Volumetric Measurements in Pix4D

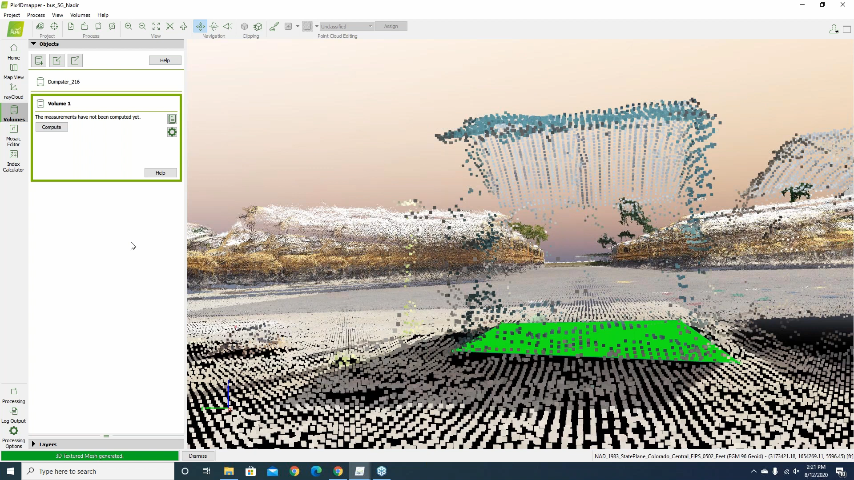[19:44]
back out the information and for those little spots that i clicked right there i got a slightly different volume calculation
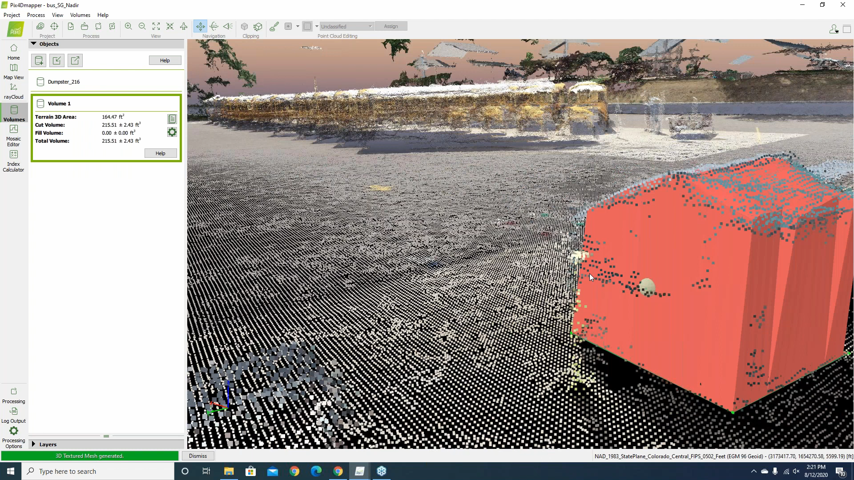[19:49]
because i clicked probably a pixel over over or so and this time i get a volume calculation of 215.51 plus or minus and so i have the option to go through and check those different options here right now it's using the triangulated base if i use a custom altitude i can hit ok and then recompute and i can see my value updates my total volume
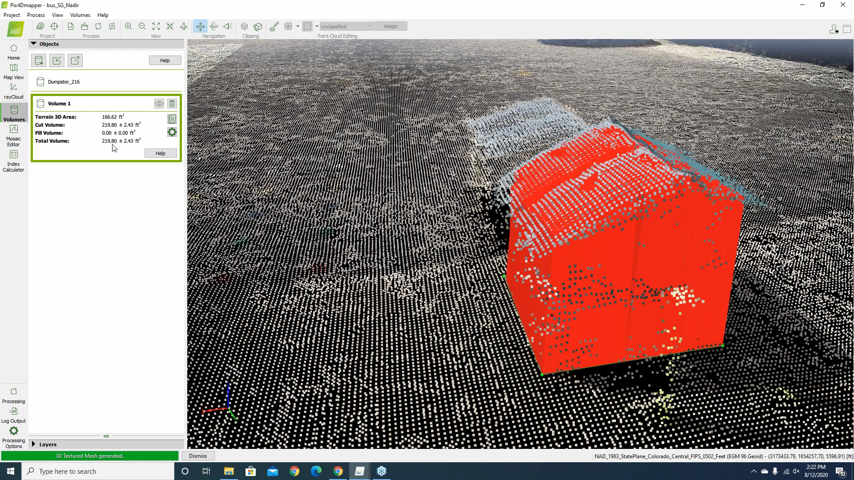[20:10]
value updates there just a little bit and as i check out the different options i have here once again like if i fit to plane we can see that the the software is now creating that green surface down there
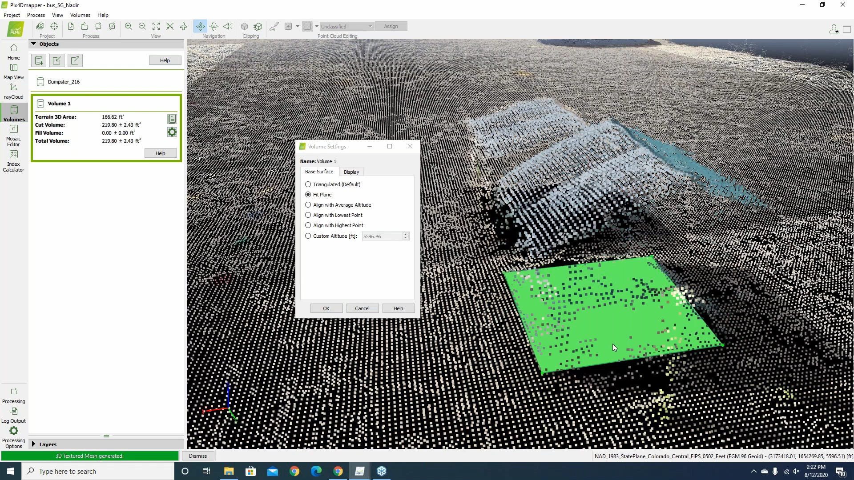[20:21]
and that's the location of it or i can go through and if i choose custom i can also use the the mouse or arrow buttons here to adjust the height or altitude
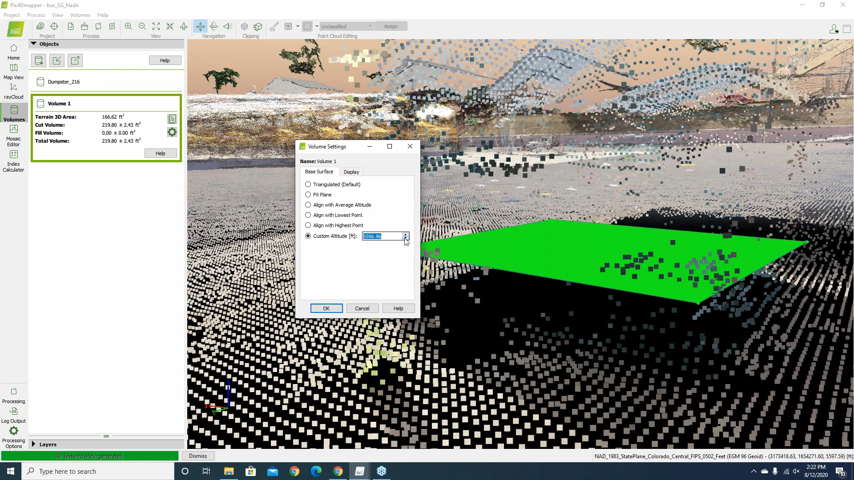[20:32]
with which my base is at and if i wanted i could set my base right there hit ok now hit compute and at this point in time then it would tell me how much my volume is above that particular base instead
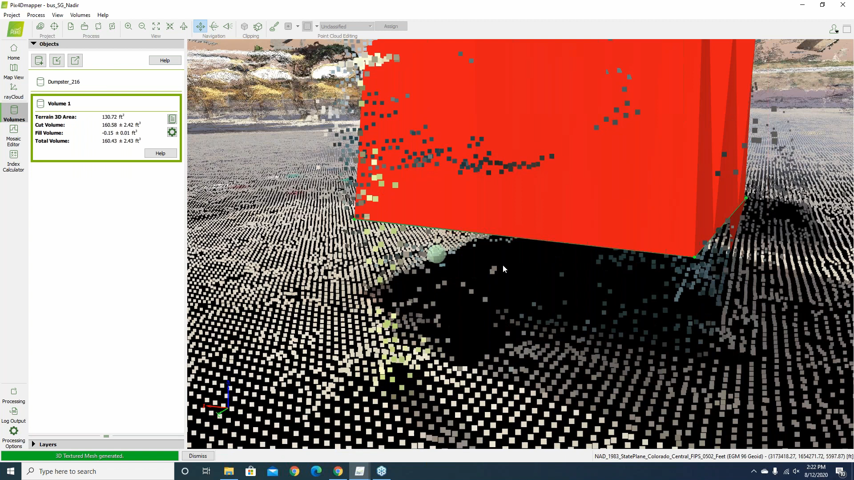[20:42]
of at the the bottom ground there and so you get and it looks like i have just a wee bit of fill
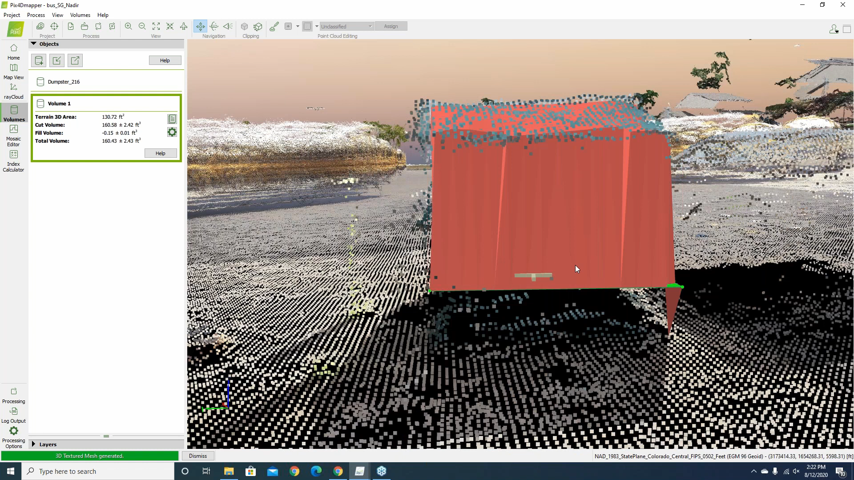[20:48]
or yeah just a little bit of fill volume from right there over to the side maybe some noise or something but
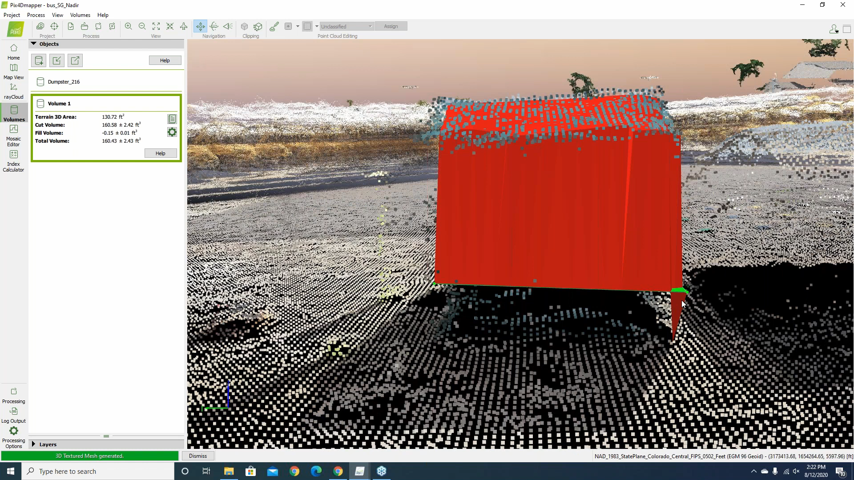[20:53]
still i get a fairly good volume or value back out from from the software as expected right there at that value that i was looking for with my dumpster 216
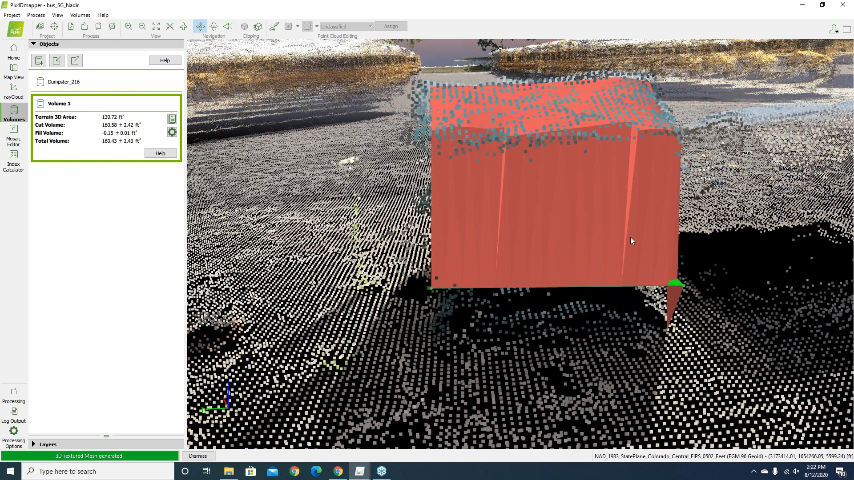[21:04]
is the value i got previously so we'll turn that one off and turn my my that one back on there and so it's very easy to also if you're trying to do a volume calculation you want to make sure you're doing that in the 3d view to get the best quality output if i switch over and i try to
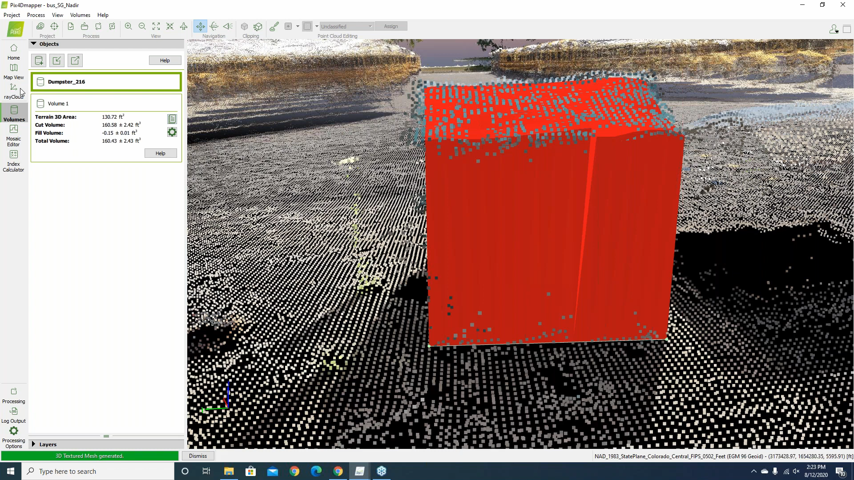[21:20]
go back to my cloud interface let's see if the cloud interface is going to be a little bit more agreeable for me here today so if i go out to the
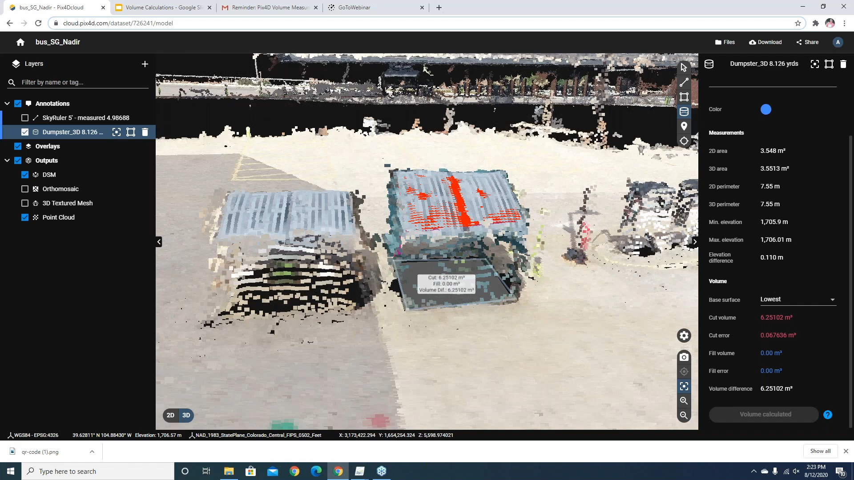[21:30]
2d input of the cloud interface as the 2d map here loads if i try to
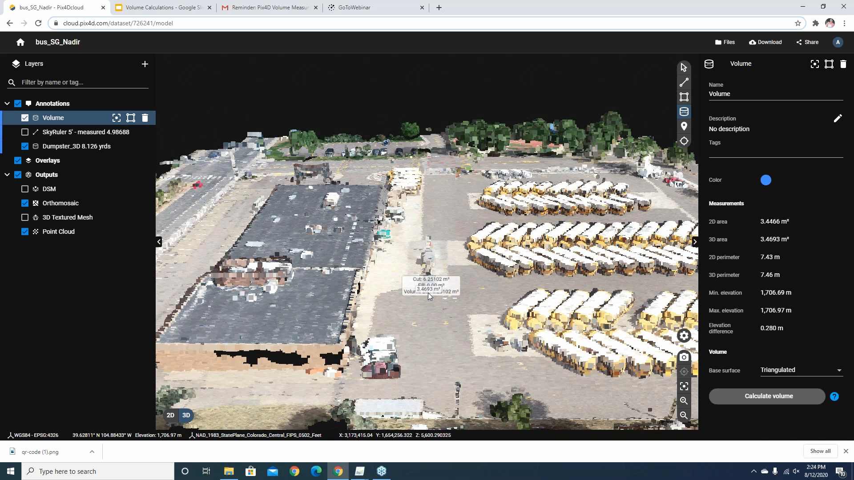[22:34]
clicking down to the bottom of my of my dumpster there i can see it's kind of floating up in the middle of my
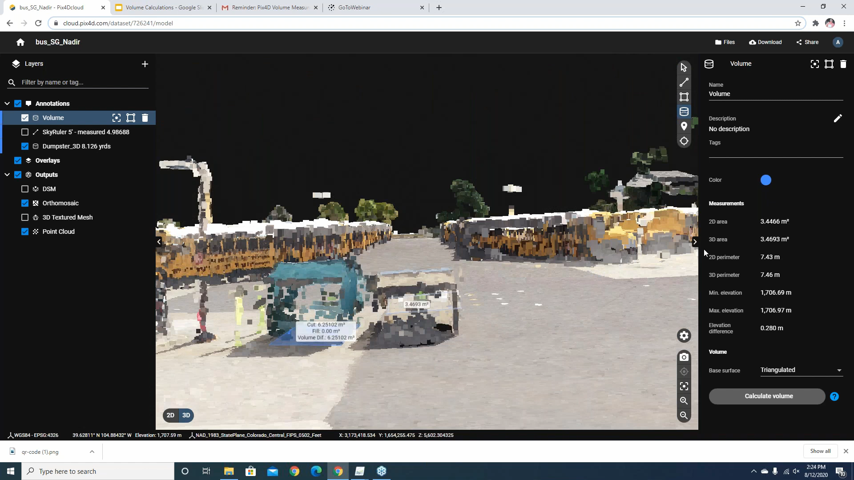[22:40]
dumpster that's not really the spot i wanted to be at in the long term so what i can do is i can change and i'm just using the mouse now i've gone up and i've clicked on the select and modify icon for the tool and now i can actually you can see that the icons of the polygon have changed a little bit and i have white boxes along the corners and some plus symbols along the sides and i can actually
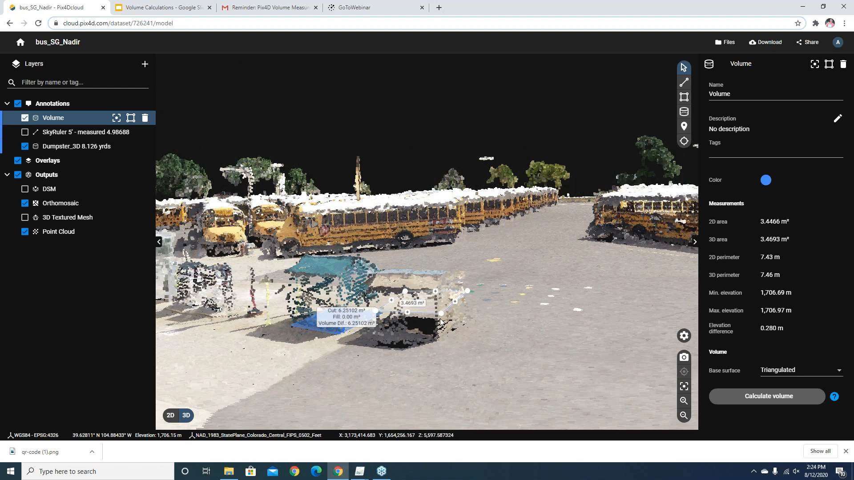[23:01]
come in now and just kind of click on that and drag it down and essentially refine or redesign each of these points to be at the spot i want in a 3d kind of interface here
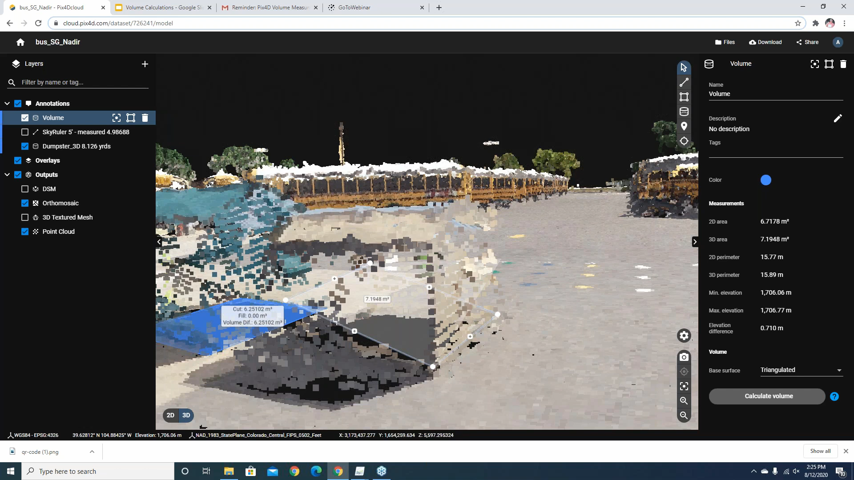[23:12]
i can move this around i can see i'm on a plane there now i'm going to click and drag that down to better location and i'll get the one on the front there as well
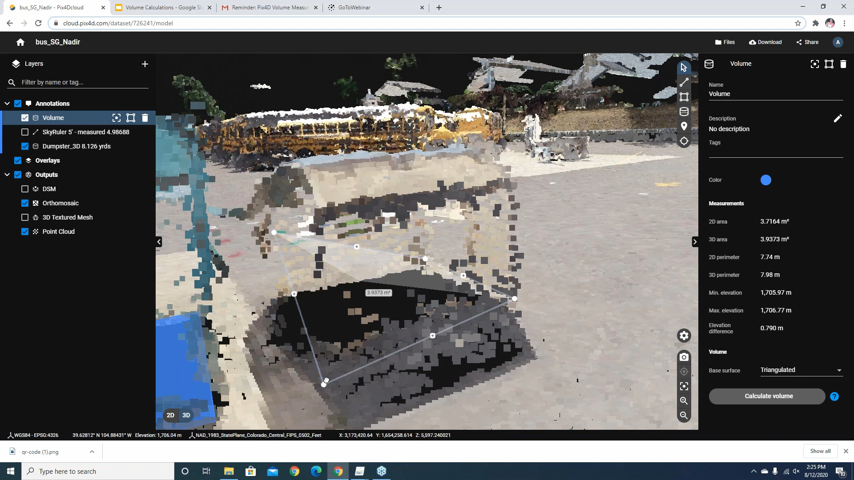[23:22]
and so at that point there i've adjusted it a bit and that it may not quite be completely the way i want it but if i hit um
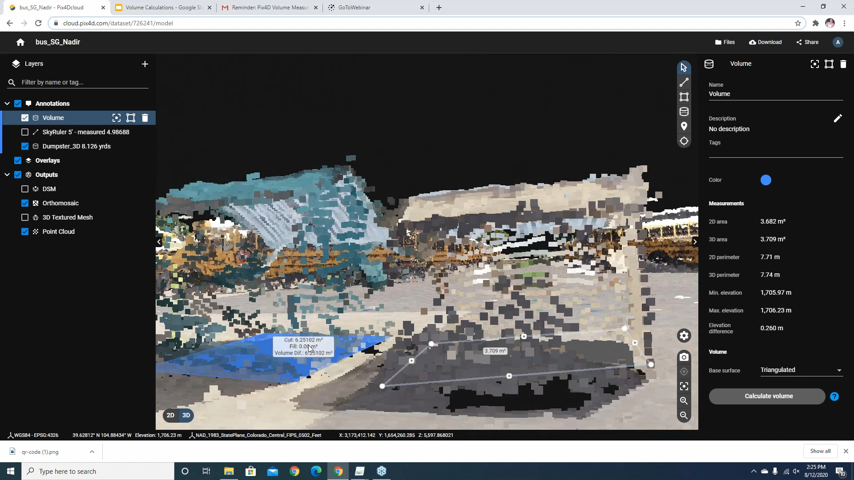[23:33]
calculate the volume i can see i get a volume there it's coming up in meters and so if i change that now to um from triangulated to lowest
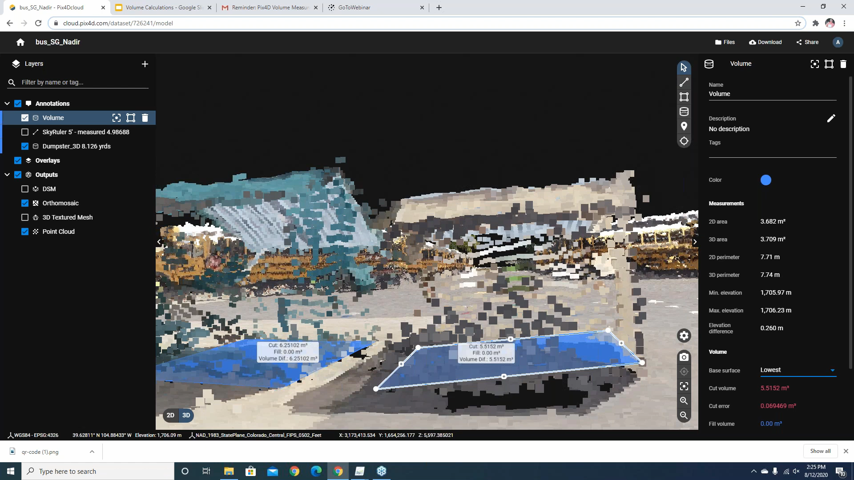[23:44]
the whole thing just redrew that's unexpected behavior and it may be because we have other folks interacting with the cloud here today i apologize for that i hadn't planned for that caveat
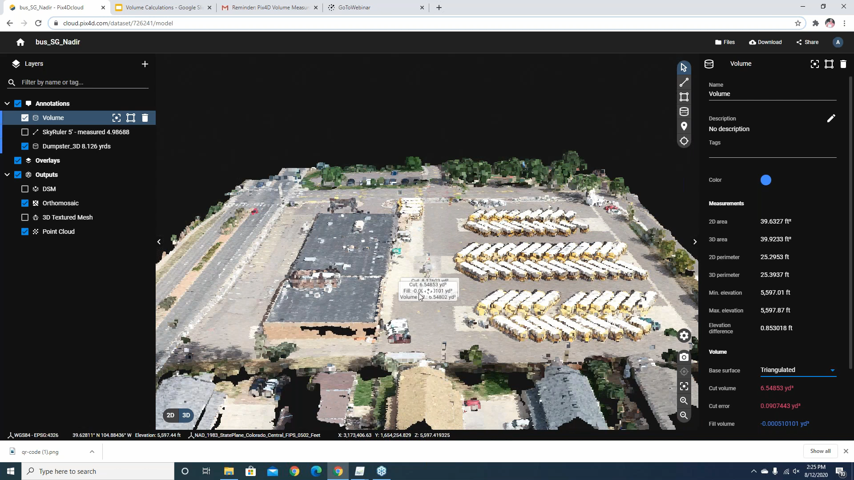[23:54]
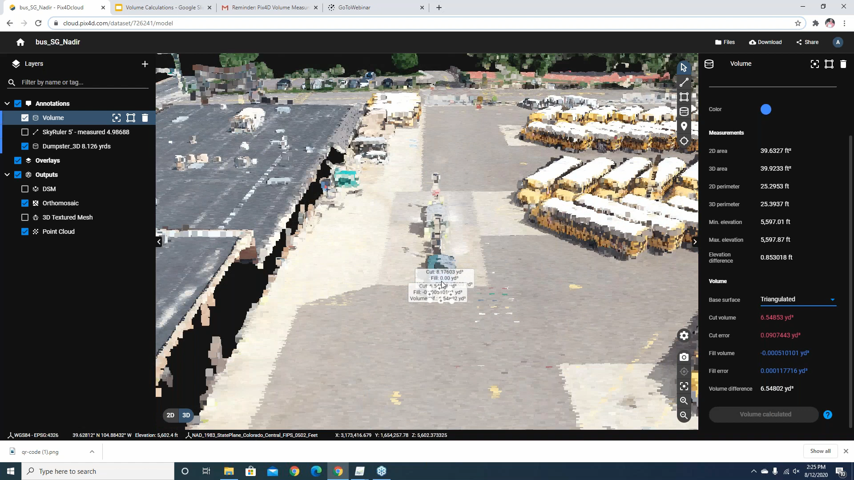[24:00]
yeah okay so now i can see that my improved base is right down there on the ground
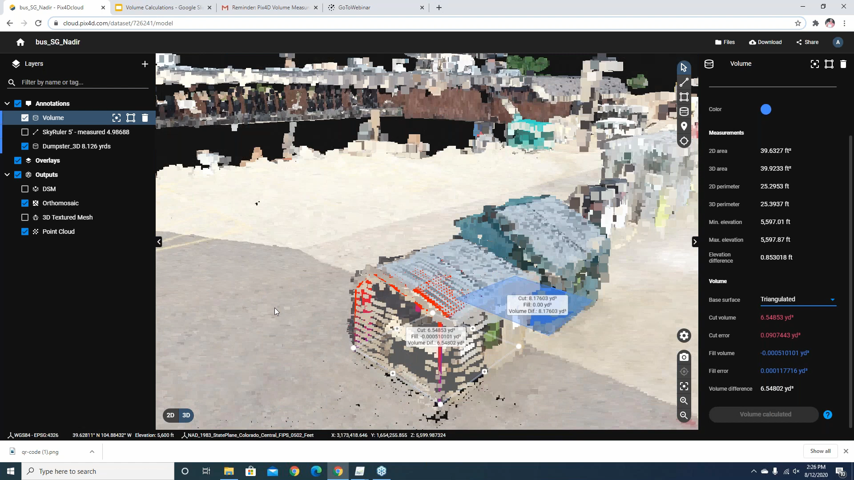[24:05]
and maybe i'm not still not quite completely happy with it i could update that just a little bit or i can even come in and change from triangulated and choose a custom base where i can kind of come in then and set that value myself the elevation base here so say
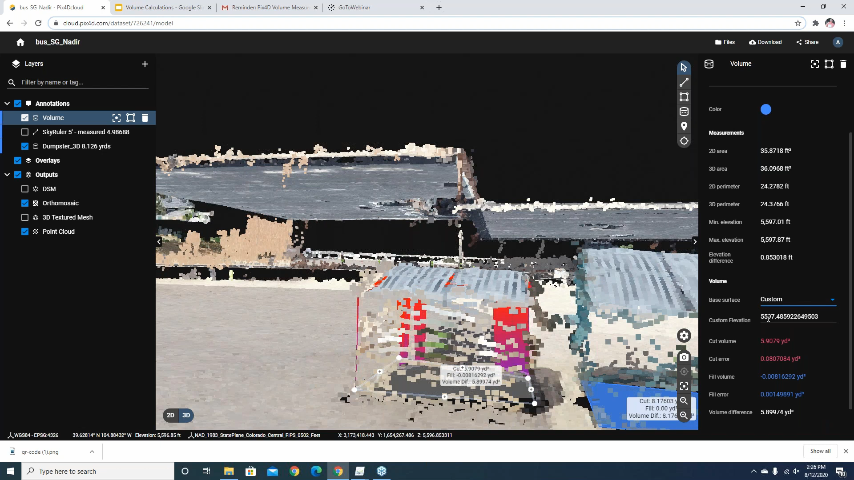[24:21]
i want that to be say it right at 5598 so i can set that base and then come down and recompute the calculation and it updates that